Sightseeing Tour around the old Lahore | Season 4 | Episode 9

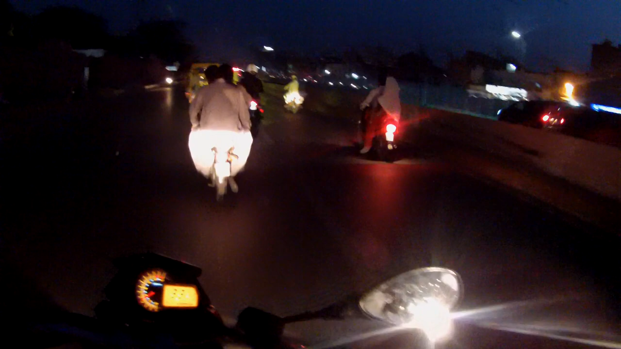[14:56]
Into the normal for them and crazy for me traffic.